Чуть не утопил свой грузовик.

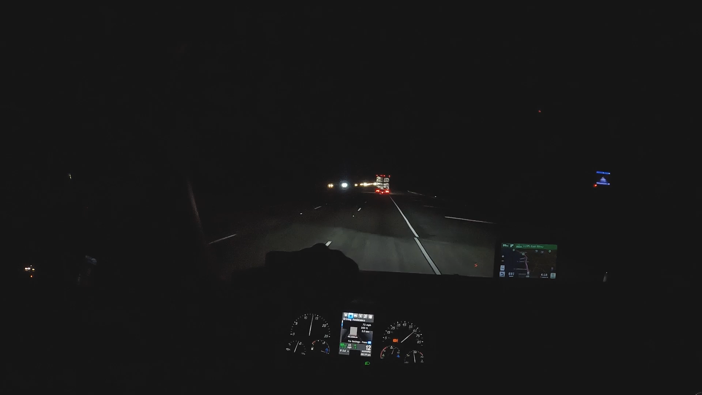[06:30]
Чувак не пи***ь. Вот. Я ему дальний включил, когда он меня обогнал. Он извинился и выключил, кстати, дальний свет. Вопросов нет. Ваня облажался. Бывает, что. Вы прям святые, да?